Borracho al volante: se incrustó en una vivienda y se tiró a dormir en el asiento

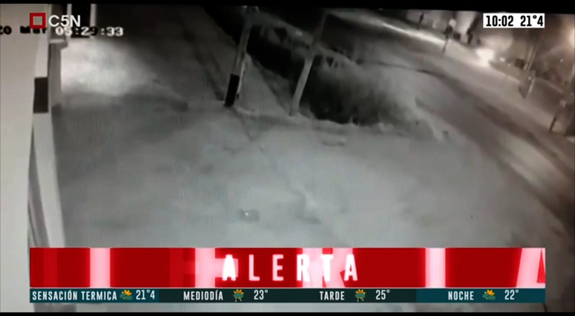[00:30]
No hizo falta que abran la puerta porque ya vieron el vehículo que ingresó al living comedor de la casa.
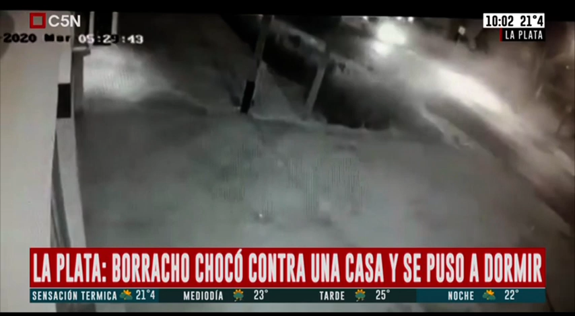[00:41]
Logró meterse en la casa. En parte, rebotó después hacia la vereda, pero rompió por completo la mampostería. Así fue el momento del choque en 153 y 60 esta madrugada, cerca de las 5 y 29 de la mañana, según el reloj de la Cámara de Seguridad. Van circulando dos autos. Ahí está en la parte superior derecha de la pantalla donde dice La Plata.
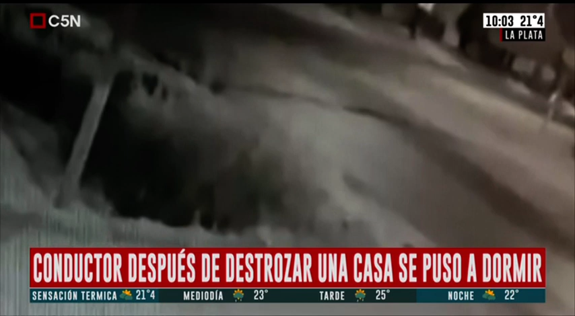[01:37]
El otro venía, se quedó, vio que venían dos. Fíjate, ese auto se salva. Claro, ese va a entrar a la calle. Pasa uno, el tercero, sale volando y casi claro, casi lo invoca ese. Si se tenía un poquito antes, le pegaba de lleno. Pero el automovilista llegó a doblar. ¿Se sabe o no? Todavía no se sabe, muy alto.